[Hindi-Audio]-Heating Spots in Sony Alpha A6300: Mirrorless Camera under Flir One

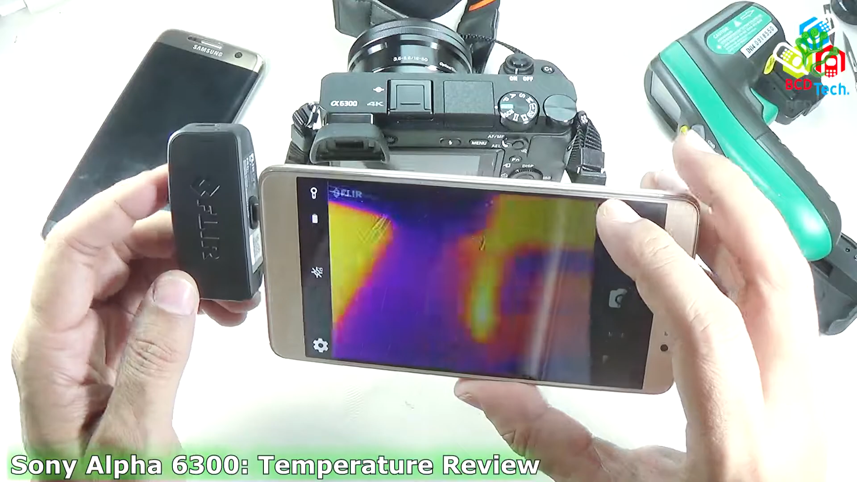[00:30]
के पर मैंने इस वीडियो रिकॉर्ड की थी तो आप देश होते हो कि यह फोन तो गर्म है यह और इसके सिवाए यह जो कैमरा है यह भी काफी गर्म हो चुका है करीबन करीबन पैंताली से पचास डिग्री सलसिस का टेंपरेचर दिखा रहा है